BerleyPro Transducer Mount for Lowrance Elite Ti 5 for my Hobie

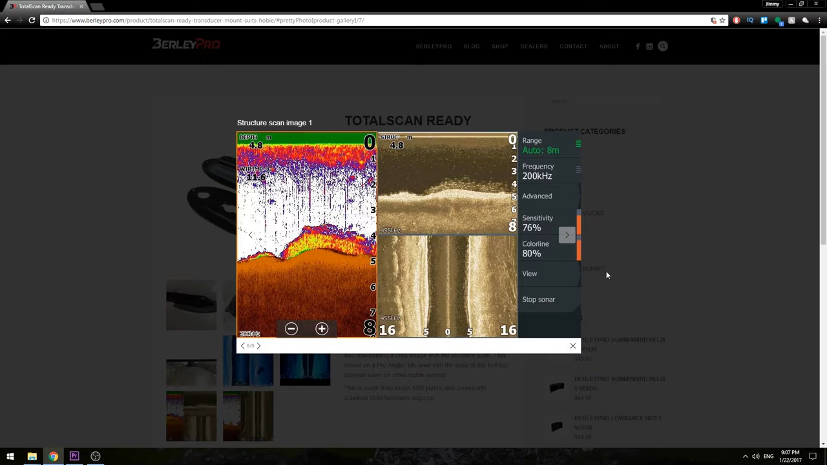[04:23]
Really really cool stuff So yeah, it's reading really accurate I like it I personally am really satisfied with it So why don't I share with you guys a couple
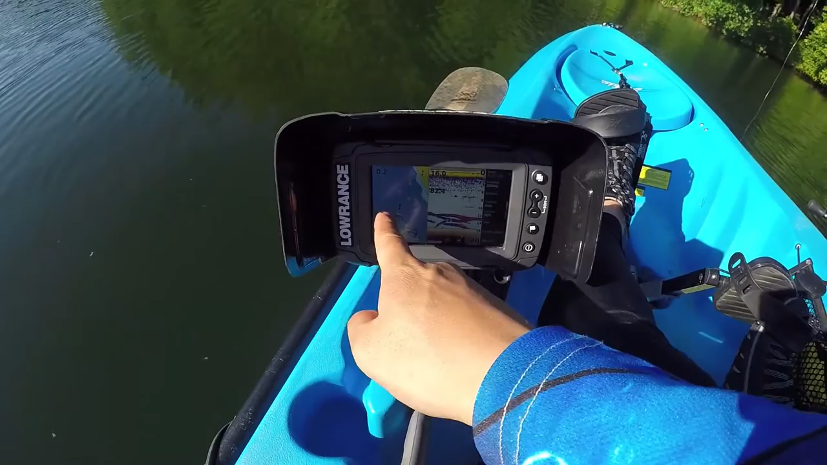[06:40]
Look at that It's a buffet right there Here's a good example of an isolated hump Right here You can see the map right here And there's a ton of fish on it I just passed the beginning of it There's some fish And I'm still going with the hump And there's still plenty of fish So I'm going to tie up my rig And I'm going to go right to town man I'm going to see what I'll catch Right out of this hump Set on a waypoint New waypoint Boom And it's pretty cool man I'm using this Burley Pro Visor right here So put a little bit of uh Shadow right there So I don't need to use maximum brightness For my screen Save a little battery Because I'm using a small battery For my kayak And when you're on a kayak You don't want to carry like A big battery So very neat thing Burley Pro Check them out